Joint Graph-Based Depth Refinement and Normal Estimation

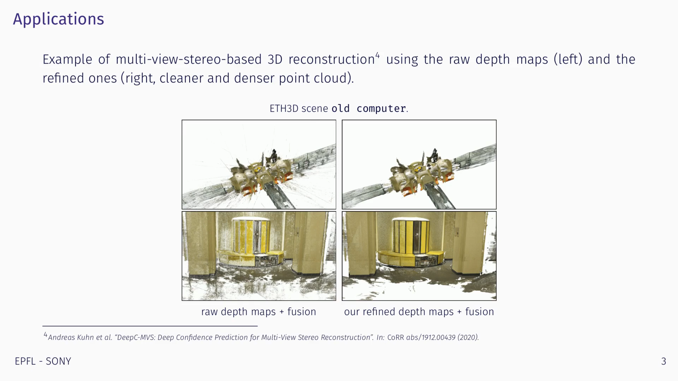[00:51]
In the figure, the 3D model built with our refined depth maps is less noisy and more complete. Now, our ability to follow the shoreline is the most consistent with the intermediate feats. We have a very good damage from the river 好ING HAVE COURTING COURTING COURTING COURTING COURTING COURTING COURTING CENTERS